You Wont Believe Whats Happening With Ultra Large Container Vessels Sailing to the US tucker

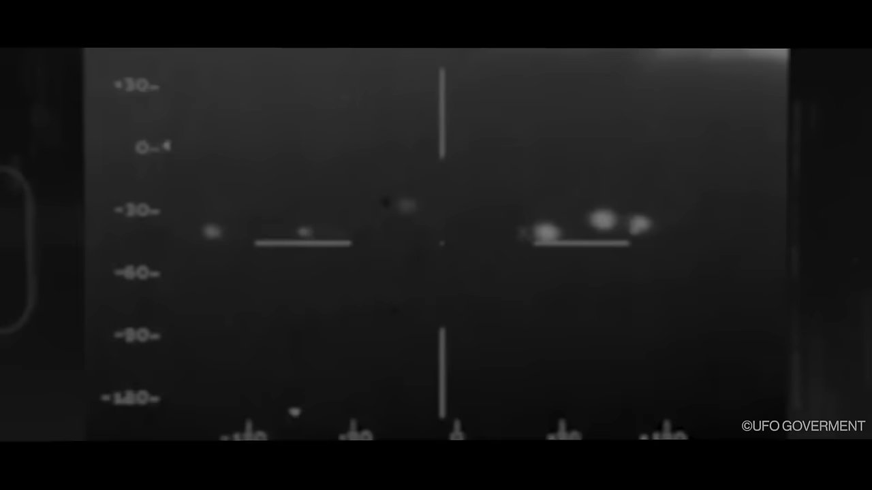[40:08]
I'm like, this is very odd. I don't know what's going on here.